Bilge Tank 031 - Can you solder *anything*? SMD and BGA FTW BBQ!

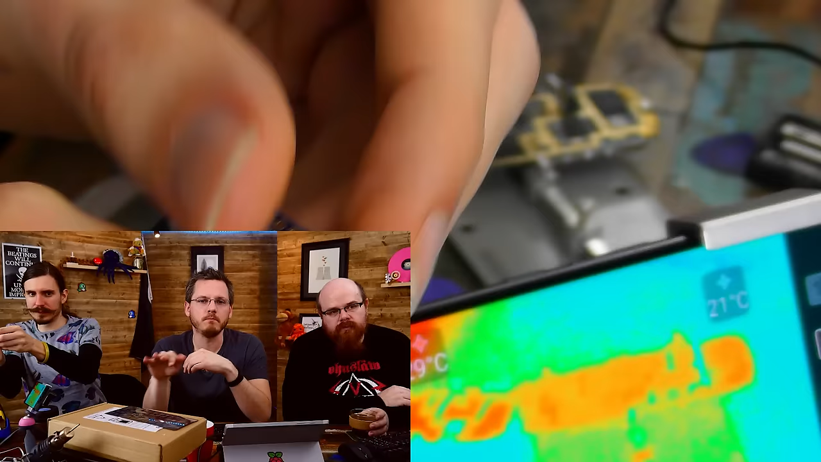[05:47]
And that reflows the solder, makes the joint. Basically, normally we'd throw it through a reflow oven where it slowly warms it up,
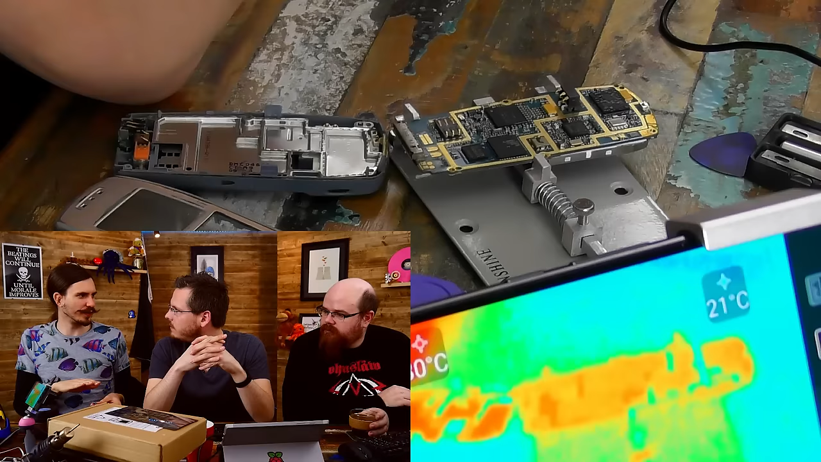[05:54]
then naturally blasts it with heat and allows it to slowly cool down. Yeah, on the big conveyor belt that kind of travels through. But today, we can't fit that in yet. We're going to show that the hobbyist way of doing it, I suppose. Yeah, we're going to have a crack at soldering. Is that the right package? I'd say we dare try doing it with this. Should we do it with a soldering line? So what we have here, we have some soldering paste in a syringe.
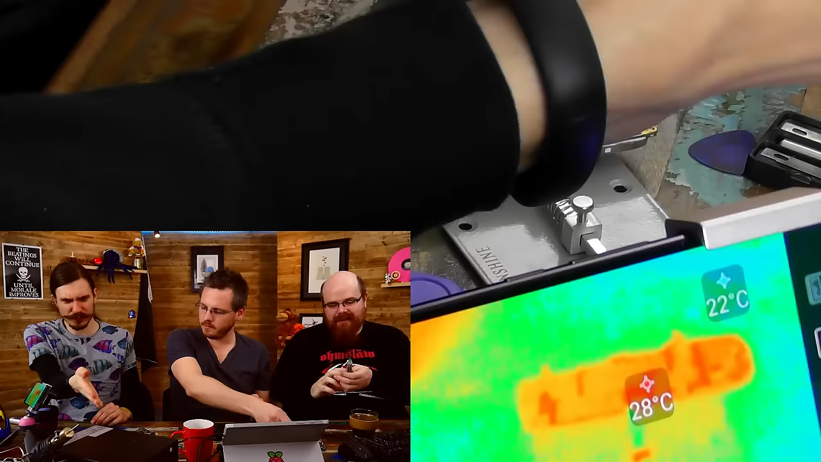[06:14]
Because people aren't going to have a heat gun, are they? No, we'll do the soldering paste in a syringe. They can get hold of soldering paste in a syringe relatively cheap.
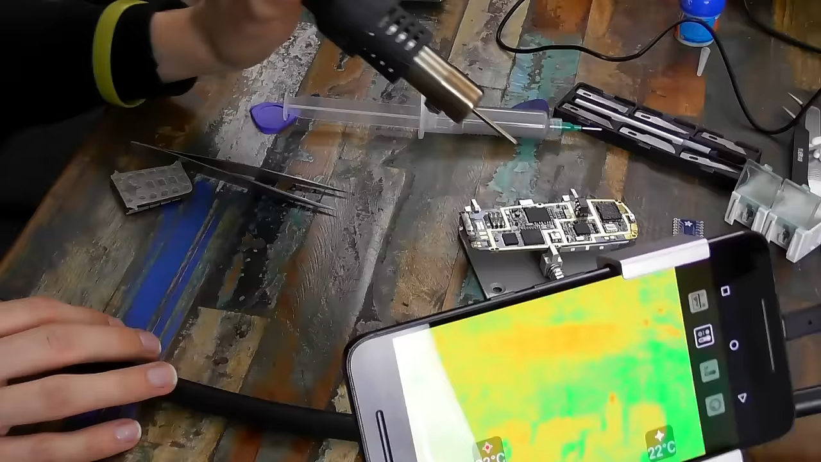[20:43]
So you should actually see some heat in the thermal camera now.
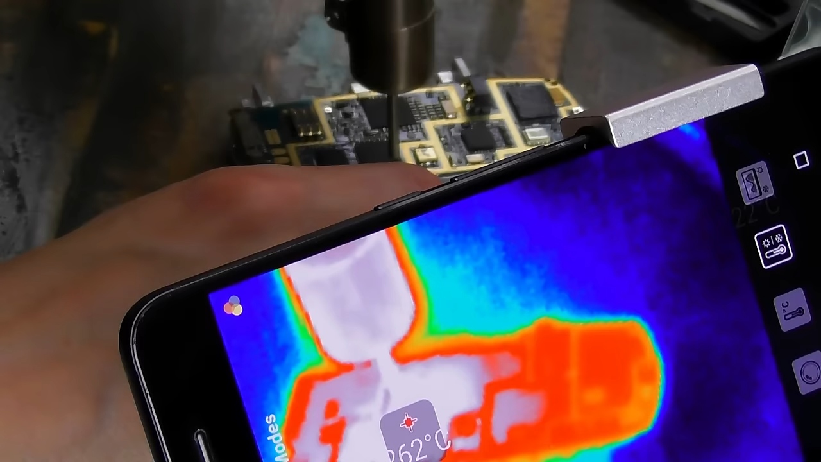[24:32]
There we go, there we go. Epic lift. There we go. There is the ball grid array. Boom. I'm going to heat those up so they reflow nicely. I think we'll get a good idea of what they look like. There you go. So part of what you get with this kit as well, is you do get a nice list of instructions of how to reball.